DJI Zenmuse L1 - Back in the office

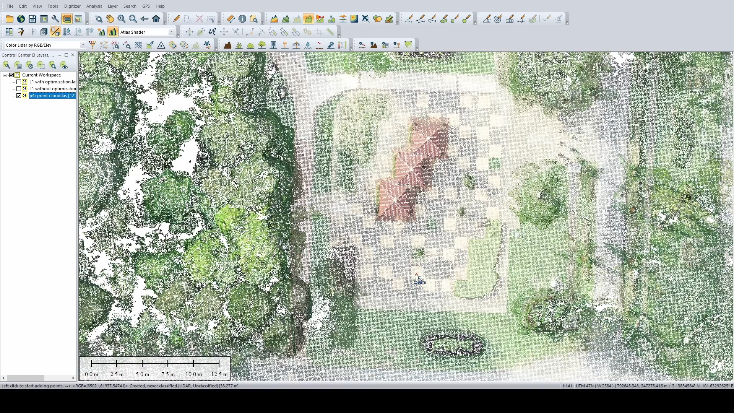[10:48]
They're just actual squares on the ground. But if you look at either one, they're miscolorized. So you don't get that square by square. It's all splattered in there a little bit. But if you look at the actual ground, it's fine. Right?
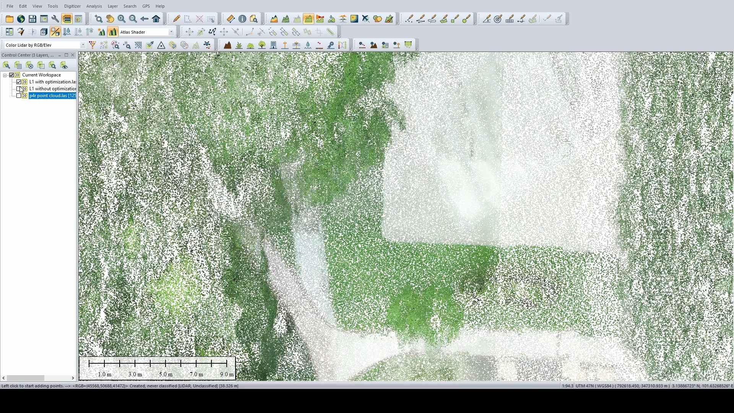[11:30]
So let's put a point just to check the accuracy. Let's put an edge here. Okay.
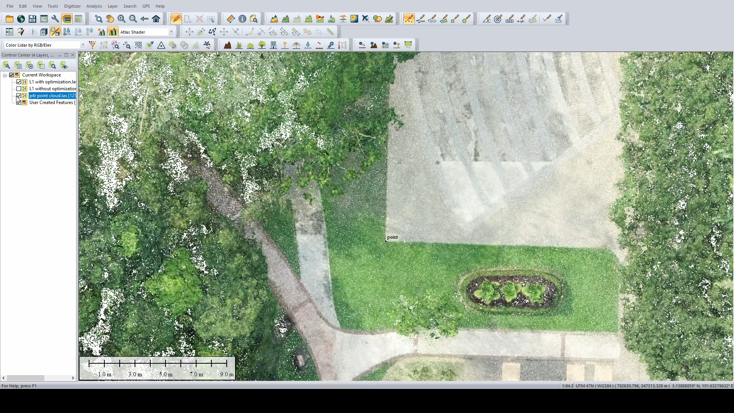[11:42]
And yeah, it corresponds with the LiDAR as well. Well, if you really want to project it, let's put it somewhere here.
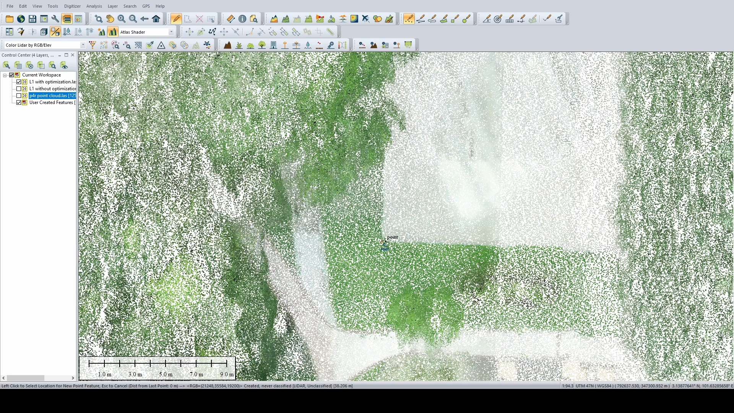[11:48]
The distance between the two points would be very small. It's very close.
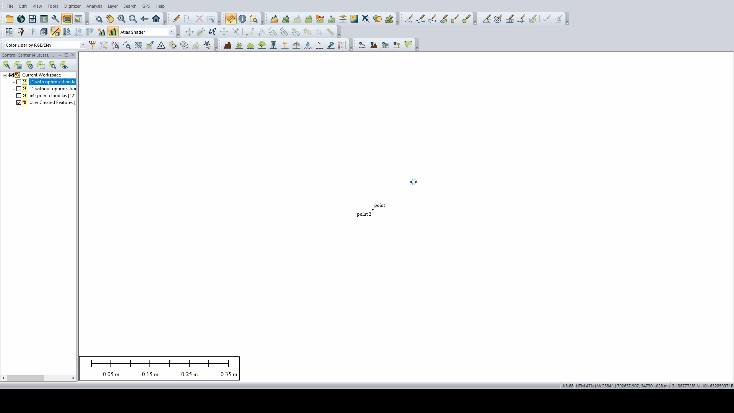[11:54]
It's three centimeters apart. So if you're looking in terms of X, Y accuracy, it's there. It's pretty good. Now, of course, the true measure of the LiDAR's capability is very simple. So what I did was, I put this data through the software. I had the noise points removed.
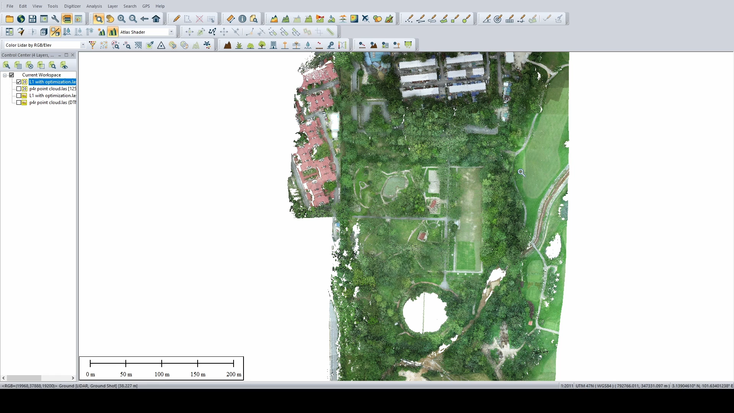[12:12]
Then I did a classification. So I classified ground. So as you can see, these are all ground points. Now, just to make it clearer, we can actually just remove everything except ground.
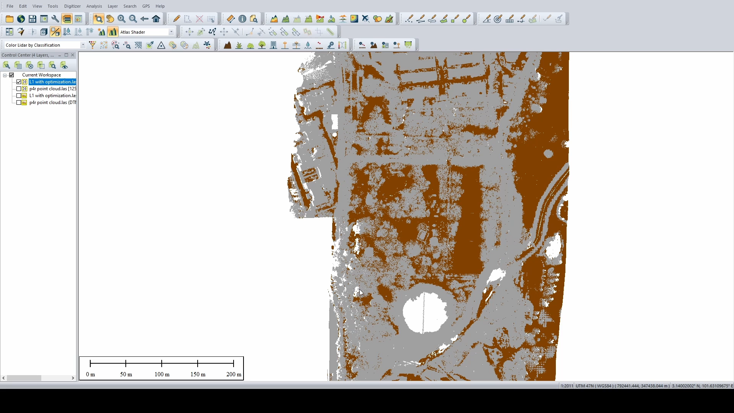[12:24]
So these are all the ground points. Right?
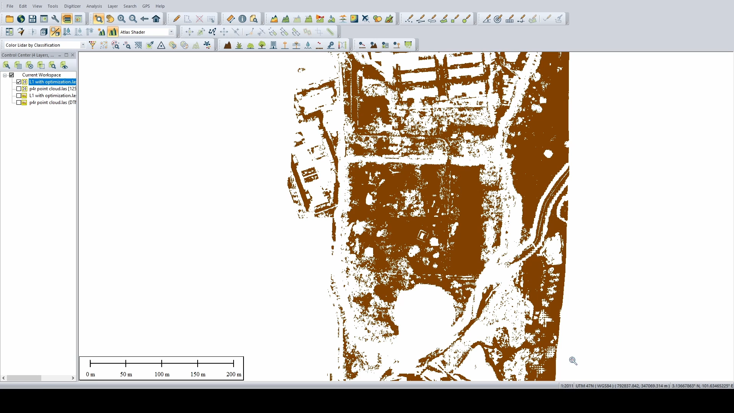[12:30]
A large percentage of it still remains, which is a good sign. Right? And then I actually created the DTM.
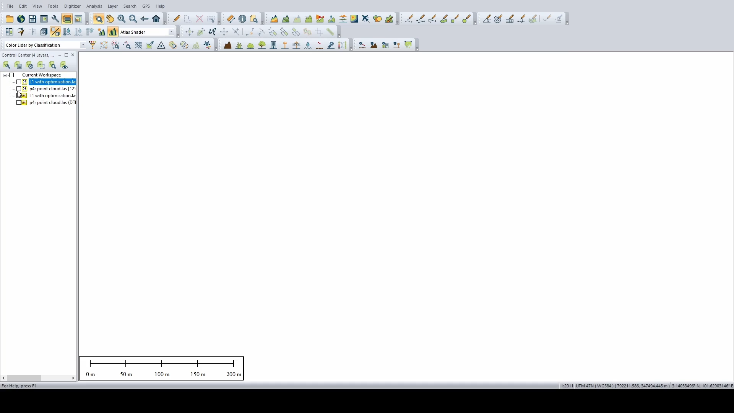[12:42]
So as you can see, most of the details are still there. You have your actual ground. But not only that, you get the road network that is under the canopy.
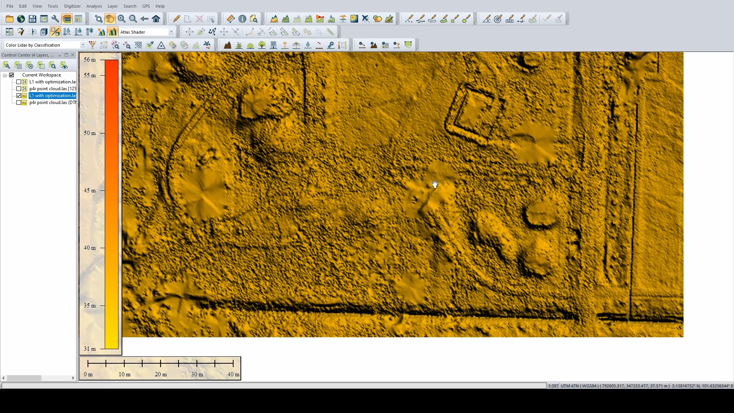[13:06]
So it's clear enough that you can see the jogging path that's under the canopy. So if under normal case, all of that will be covered.
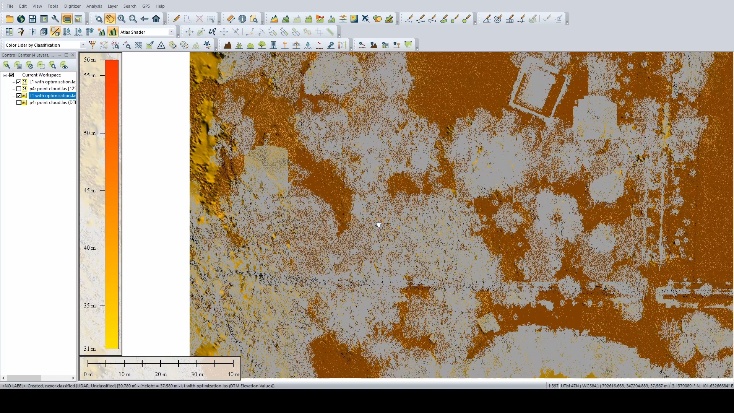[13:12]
All of this is covered by trees. So if we just take that away. Yep. So you even get the drain at the end of the path. That one, if you didn't have a tool to extract it, you would barely see it.
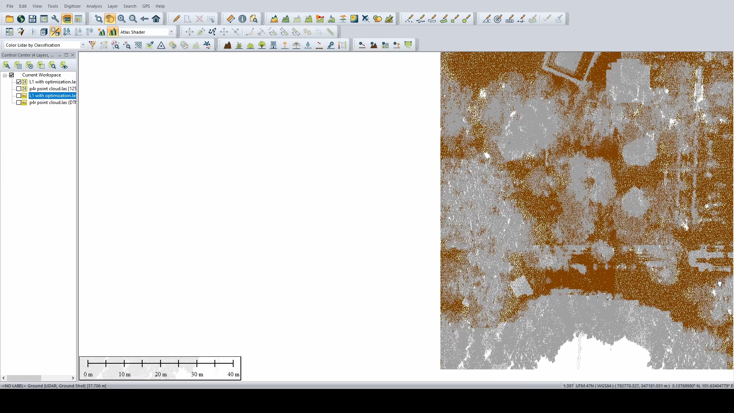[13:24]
It's all covered by vegetation. It actually managed to recover that.
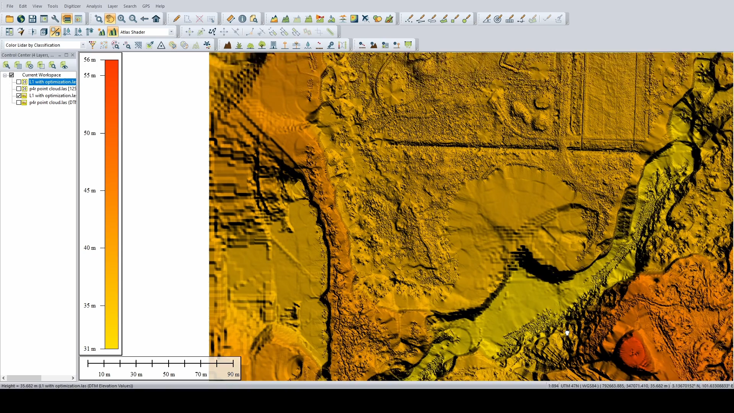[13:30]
And there is a river here that is covered by the vegetation as well. So as you can see, these are all trees, right?
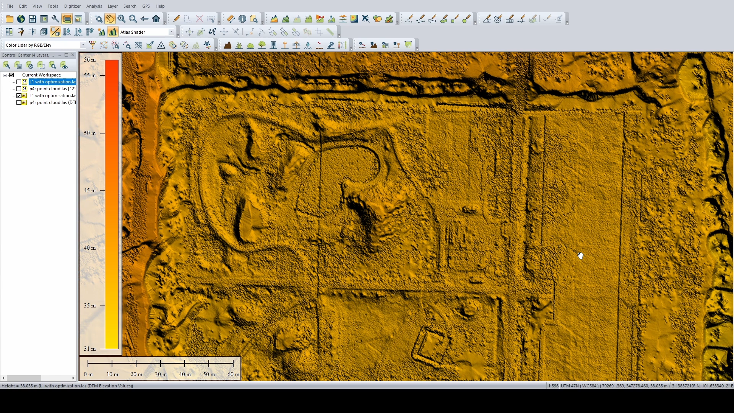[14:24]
Yeah. So from here, you can actually see that the LiDAR is pretty effective in case it's job done. So yeah, we'll draw a conclusion in the next video. We'll go over some of the final points, costs of ownership and things like that. So thank you very much for listening. This is Chiu from Pro Runes.